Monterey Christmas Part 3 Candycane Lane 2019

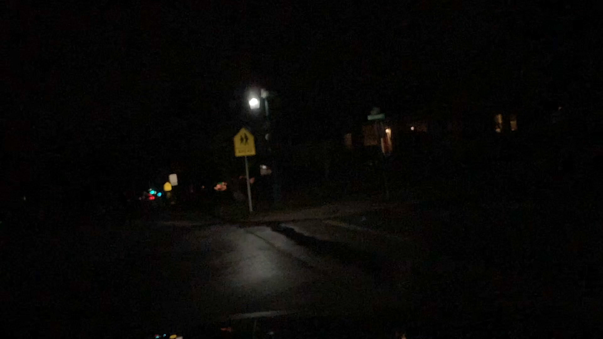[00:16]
Sorry if there's a little bit of fog here on the lens.
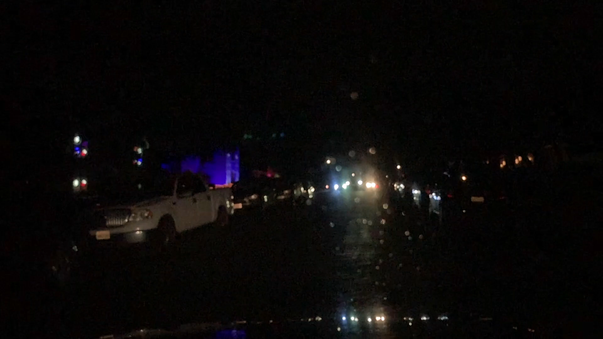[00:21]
There was some mist that got on our... So one of our favorite memorable ones is right here. Christmas without you.